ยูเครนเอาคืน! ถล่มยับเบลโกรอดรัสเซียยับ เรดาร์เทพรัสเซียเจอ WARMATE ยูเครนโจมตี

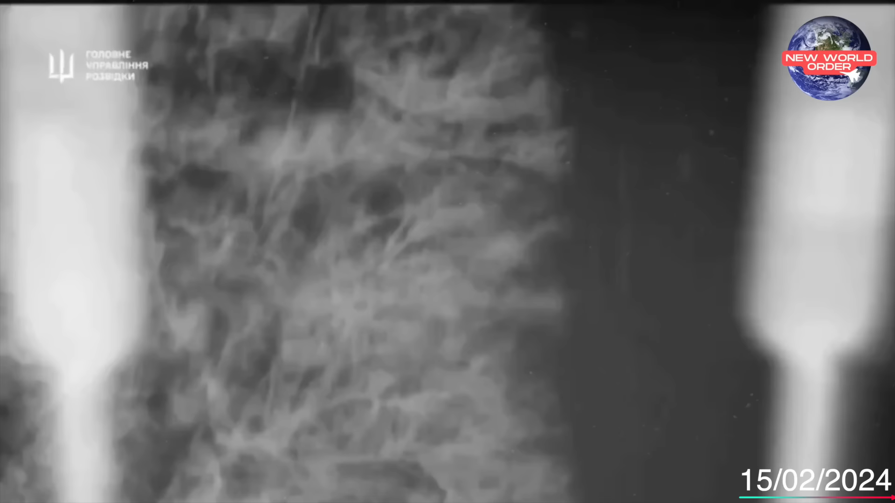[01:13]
ตรงนี้การยอนระเบิดดังกลาวให้ระเบิดไปตกใส่เป้าหมายอย่าง
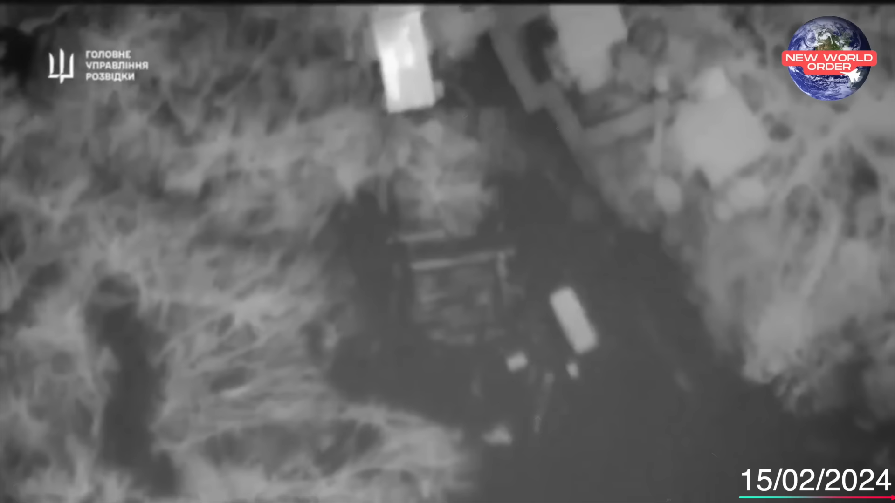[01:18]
แน่นอน ๆและว่าการโจมตีเจ้า Radar แบบ KASTA 2E2 ซึ่งก็เป็น Radar จวดจับเป้าหมายหลากหลายรูปแบบแล้วก็ควบคุมการ